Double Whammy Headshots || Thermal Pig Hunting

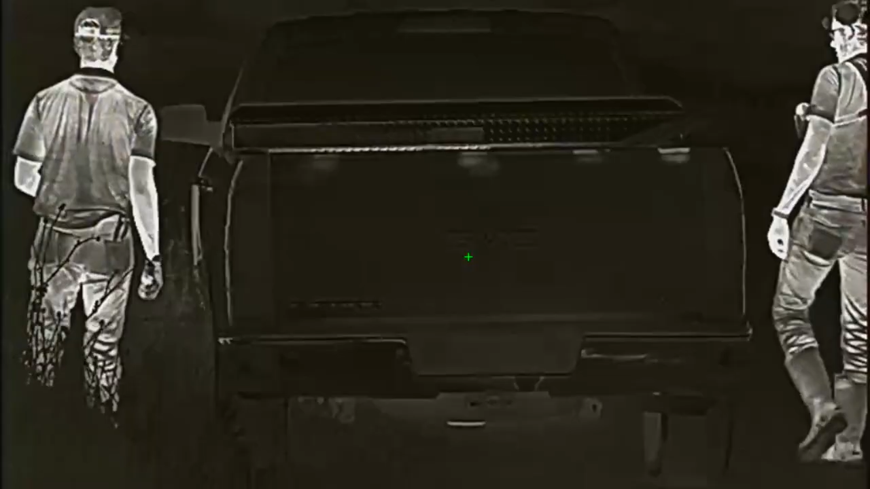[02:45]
all right we got both pigs in the truck it's currently 326 so